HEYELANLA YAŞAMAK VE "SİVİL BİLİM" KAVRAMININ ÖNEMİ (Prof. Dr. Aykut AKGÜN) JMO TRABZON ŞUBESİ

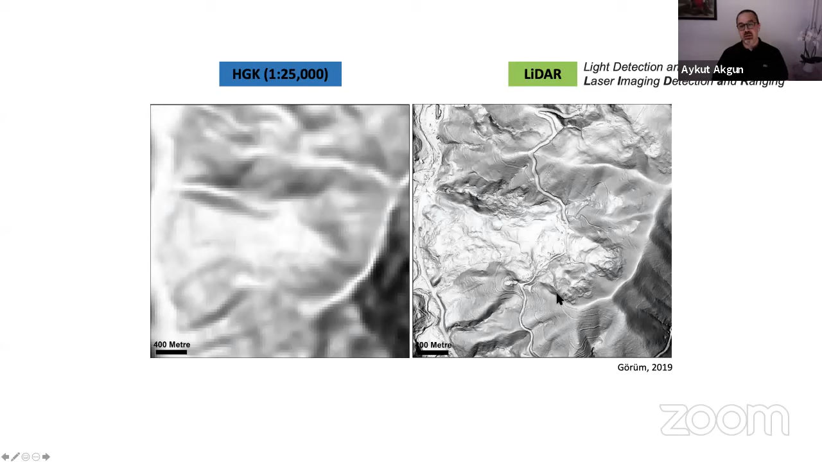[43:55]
Aynı sahaya baktığınız zaman lider yöntemiyle elde ettiğiniz sayısal yükseklik modelinde heyelanlı alanları çok da tecrübeli olmayan bir göz bile ayırt edebilecek bir detaya ulaşabiliyor.
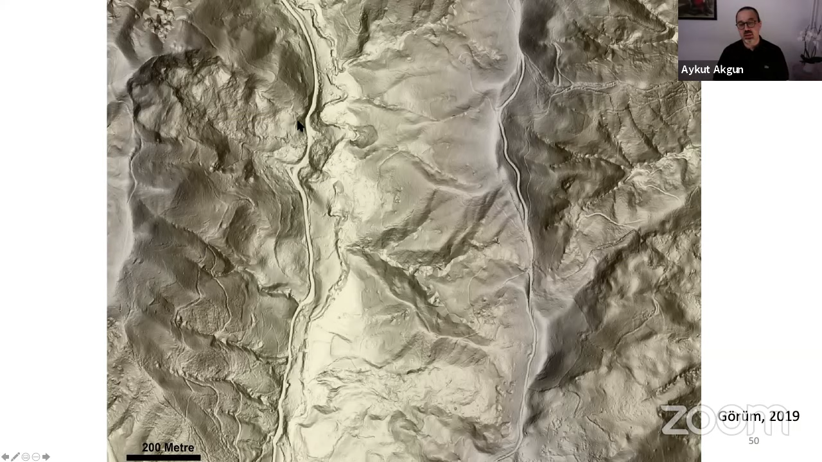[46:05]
Bu alanda birçok aslında gömülü, bitki örtüsü altında gömülü heyelanın olduğunu ve alanın son derece heyelan açısından duyarlı bir alan olduğunu anlayabiliyorsunuz.